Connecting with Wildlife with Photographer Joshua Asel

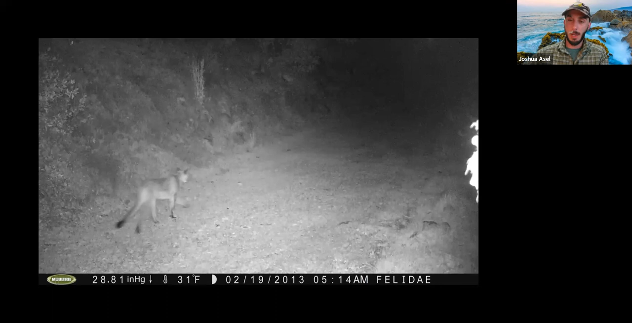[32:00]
This was the first image I ever got on a trail cam when I was working with Felida Conservation Fund. Although, you know, I don't work with them anymore. And this is the only image I'm allowed to show of, of the mountain lions I have camera trapped throughout my three years of working with Felida Conservation Fund. And, you know, this is in Napa Valley, which isn't too far away. And, you know, they can be right in your backyards. And, you know, you don't even know it.